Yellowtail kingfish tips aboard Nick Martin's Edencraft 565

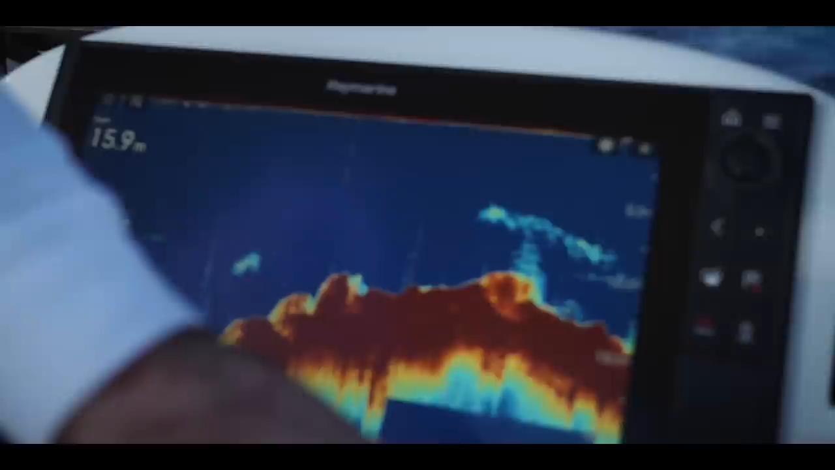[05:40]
So it's all Raymarine and it's been fantastic in terms of the setup we've got the Raymarine Axiom Pro RVX 16 we've got the Axiom Pro 9
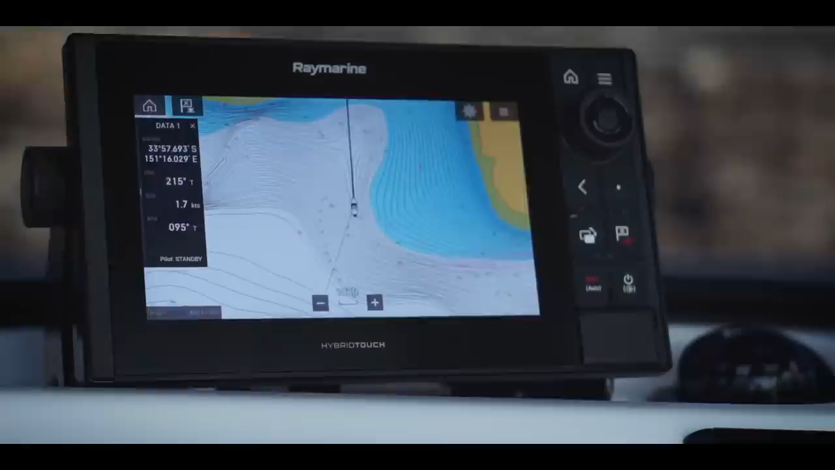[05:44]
in terms of transducers this was a bit of a game changer for our fishing
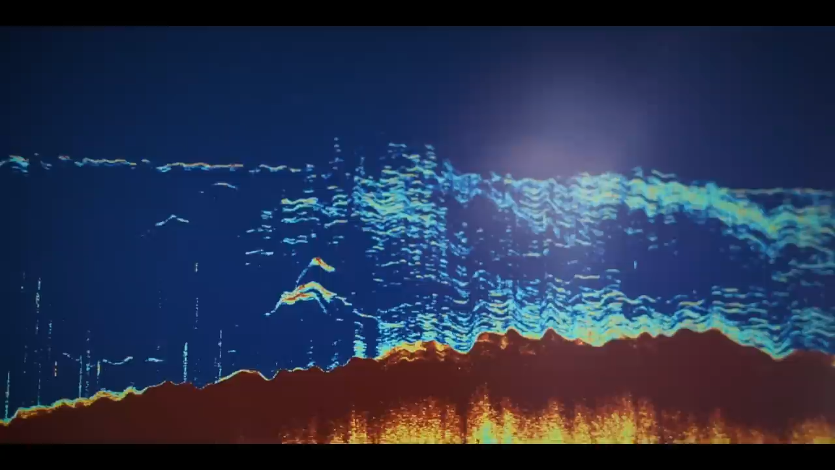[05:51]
so I've got the RV100 which
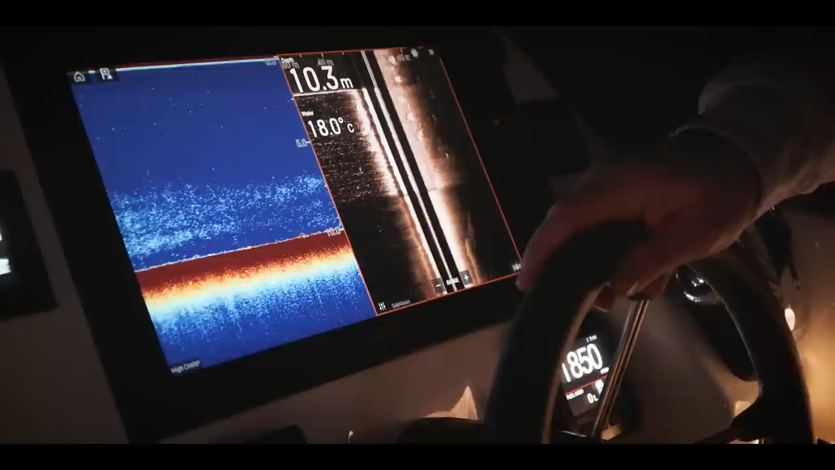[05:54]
On screen: depth 10.3 m, water 18.0°C
is a 3 in 1 transducer so that does your side scanning and you know
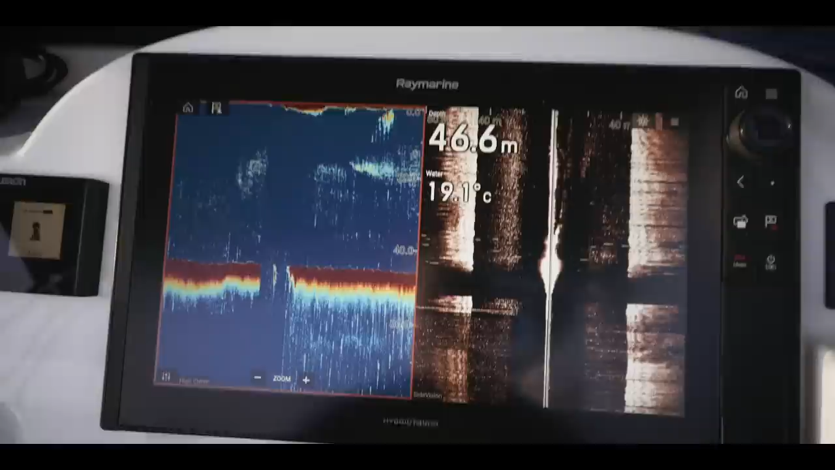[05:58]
On screen: depth 46.6 m, water 19.1°C
your 3d imagery and the rest of it and then we'll get a B275 low high wide which has been
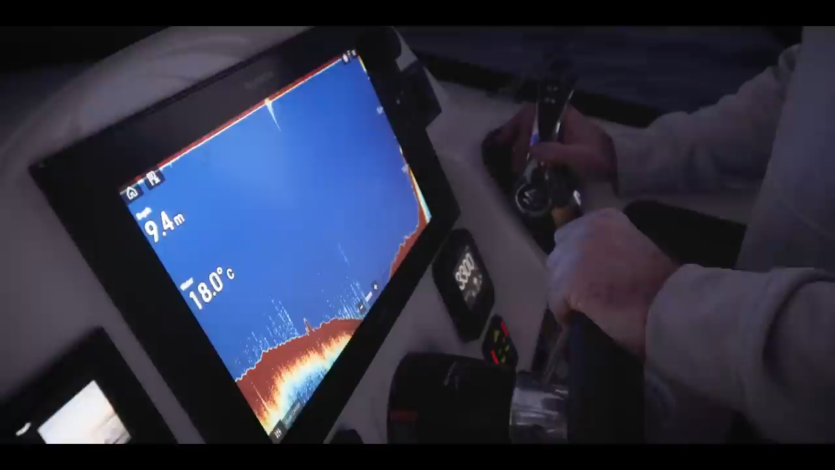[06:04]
On screen: depth 9.4 m, water 18.0°C
keel mounted so also got the
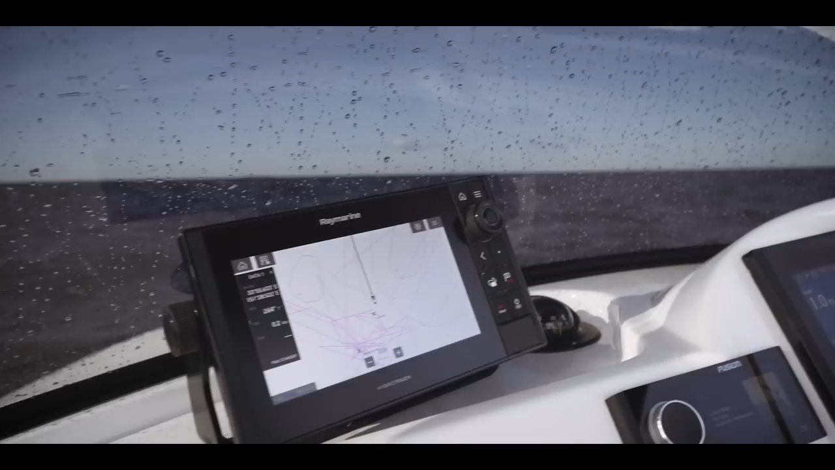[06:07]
Raymarine autopilot in the boat we've also got their chirp module as well which is the CP 470 chirp module
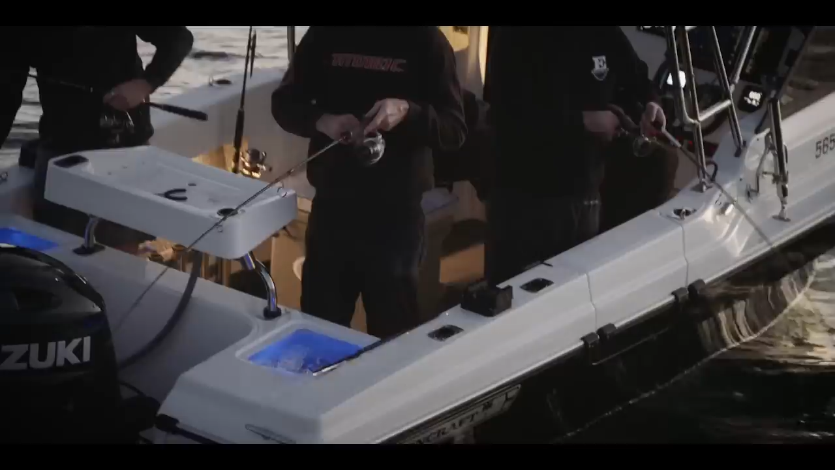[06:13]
we've got the Raymarine radio as well and then we've got a
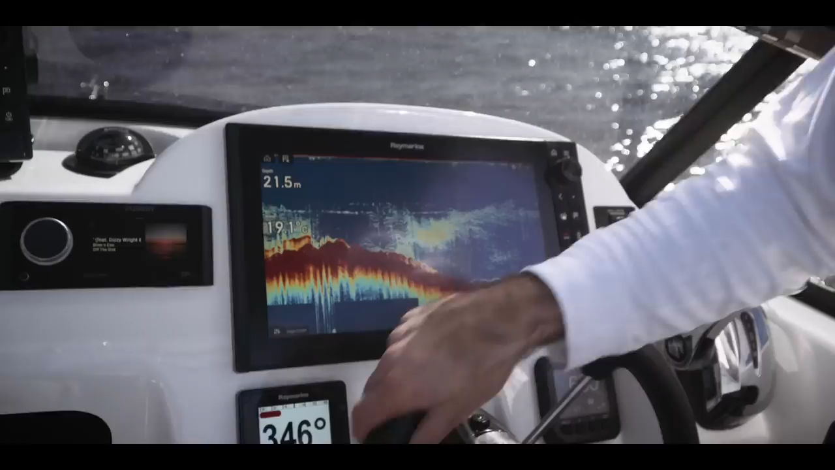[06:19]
On screen: depth 21.5 m
fusion stereo system and as you've seen from today it's pretty powerful technology
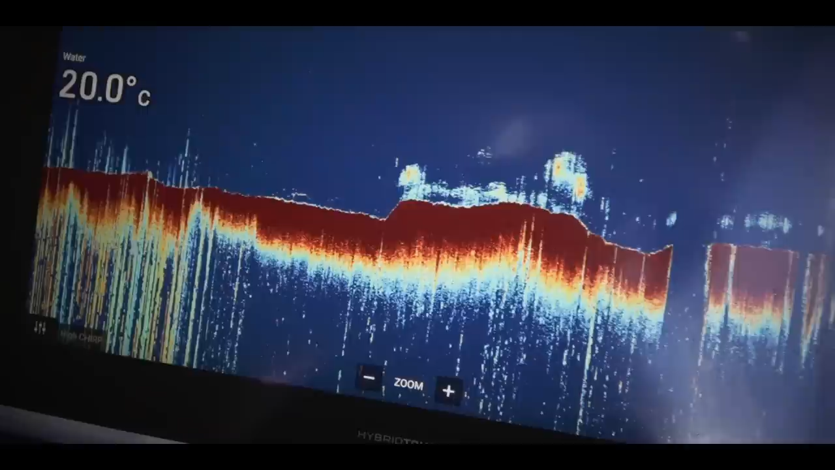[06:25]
On screen: water 20.0°C
like we're marking the bottom running sort of 25 28 knots and marking bait yeah
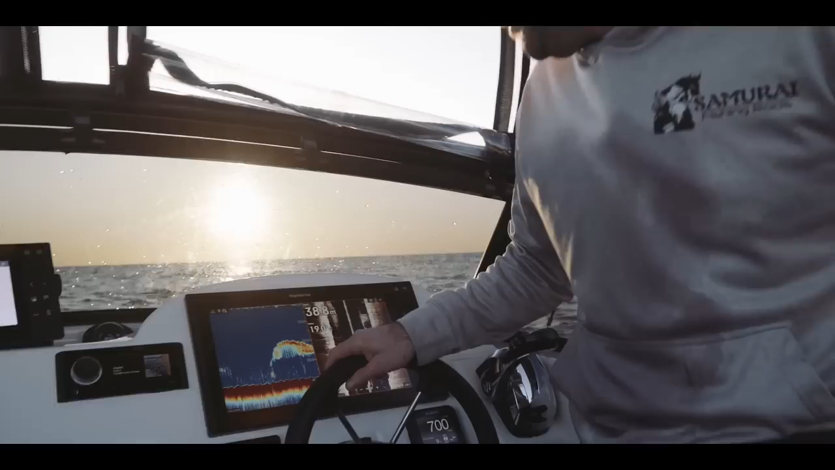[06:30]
so that's the the nice thing about these sound is like a lot of the time you literally stumble across
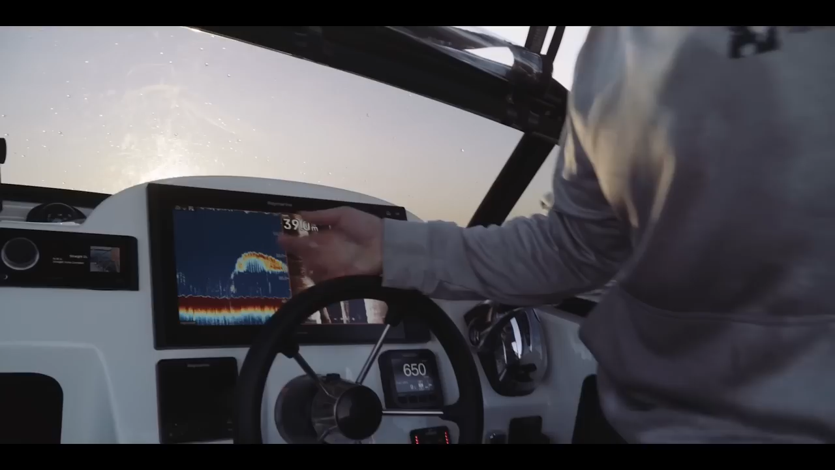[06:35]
bait which is what we're doing sort of running 25
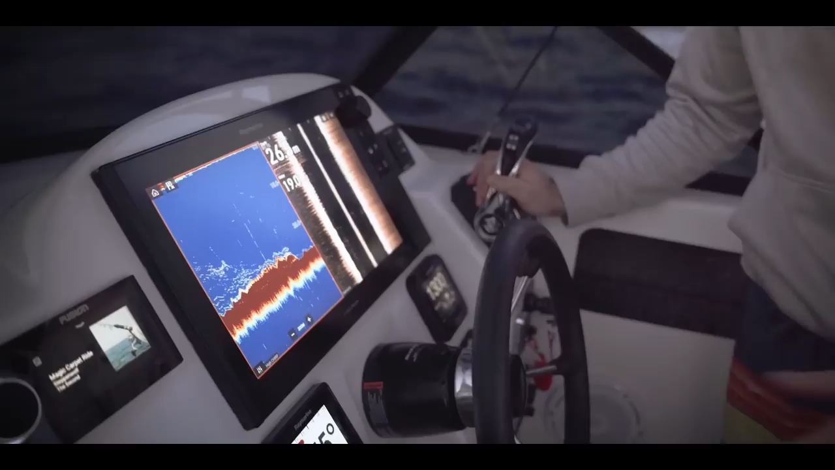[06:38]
knots all right one up guys you
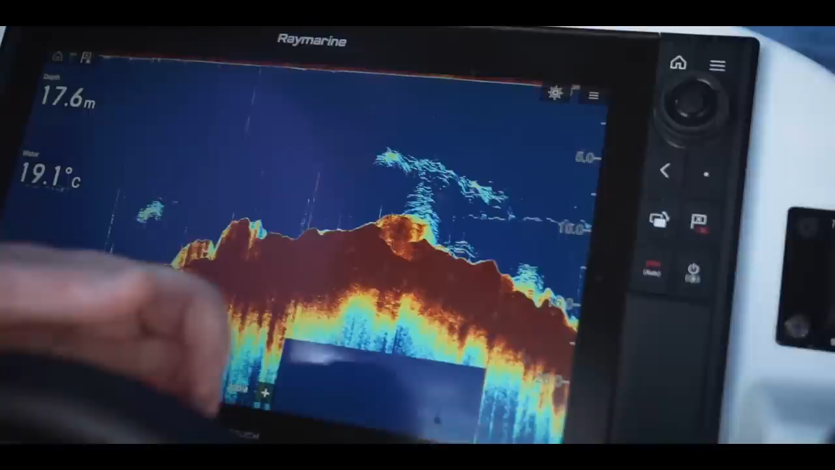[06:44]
On screen: depth 17.6 m, water 19.1°C
know if you've got a good school of Kings you'll be able to count them like one two three four five six
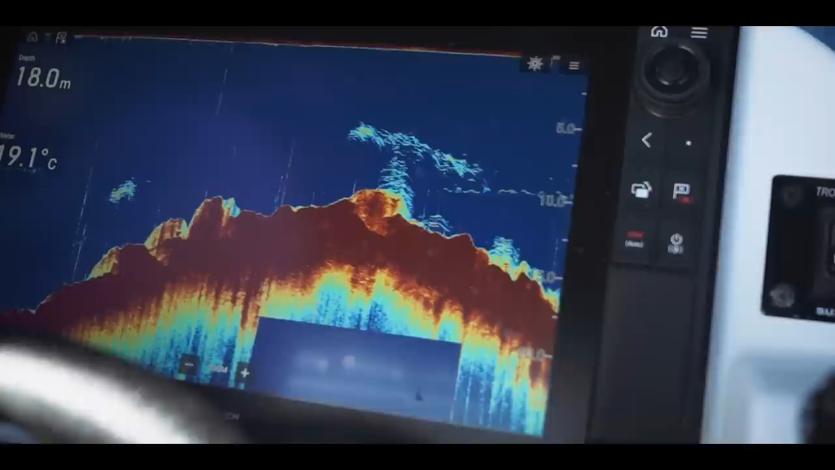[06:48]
On screen: depth 18.0 m
up to whatever numbers actually there which makes it easy so like when we're fishing today at the 12 we're driving around and you asked me a few times like have we seen any kingfish yet
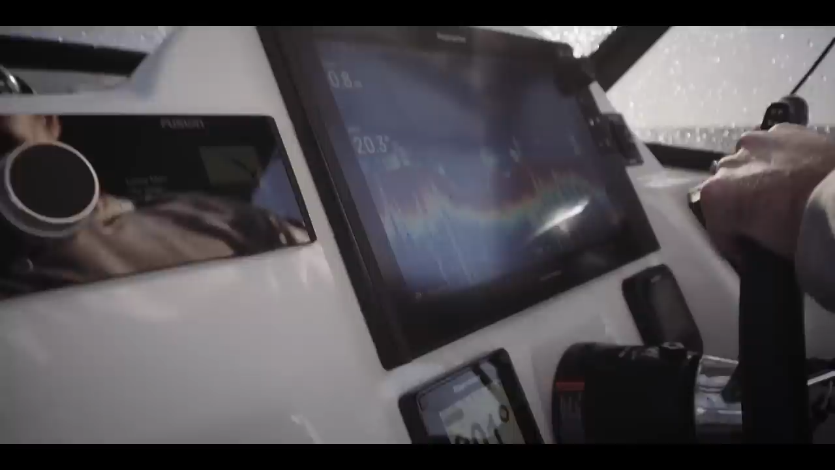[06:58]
I didn't see a kingfish on the sounder so that's that's why we left and then we went to the next spot and we
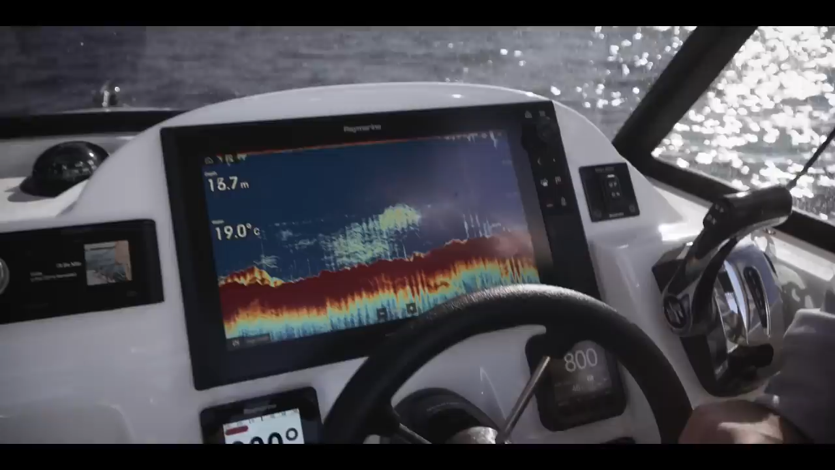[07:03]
On screen: depth 18.7 m, water 19.0°C
found a bait ball and we marked kingfish straight away when we're talking about game changing technology what was sort of found with the marlin fishing is when you're